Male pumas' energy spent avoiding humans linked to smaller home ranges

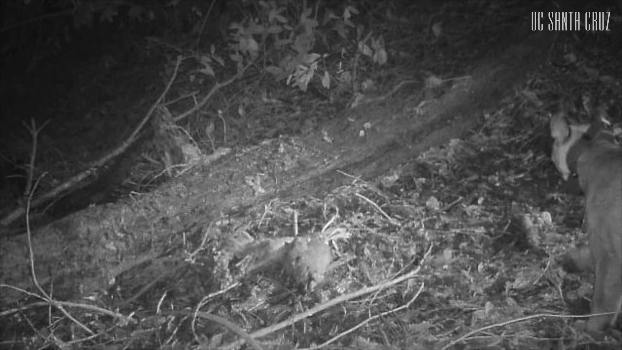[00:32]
When they come to feed, they hear the sounds of either people talking conversationally like we are or frogs. And when they hear the frogs, they don't care. When they hear people, they like bolt immediately.
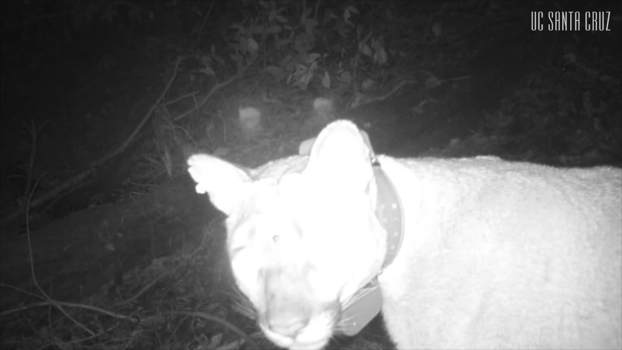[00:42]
So one of the big impacts of this landscape of fear that we show on mountain lions is that they move less overall and they have smaller home ranges.